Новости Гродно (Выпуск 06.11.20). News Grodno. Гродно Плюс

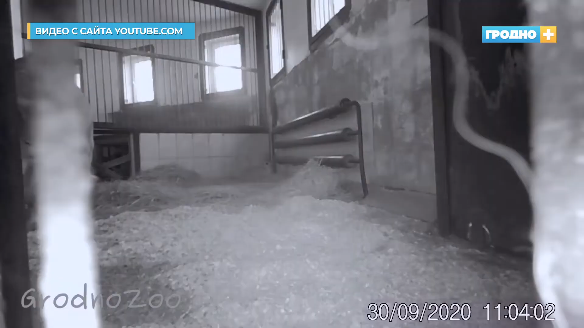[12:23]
Малыш был вялым, сонным, не рос, да и мама стала сторониться львенка.
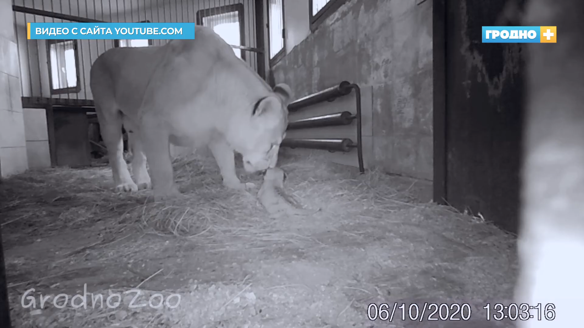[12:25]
Установили камеру на ночь, чтобы выяснить причины. Ну и поняли, что животное не кормит.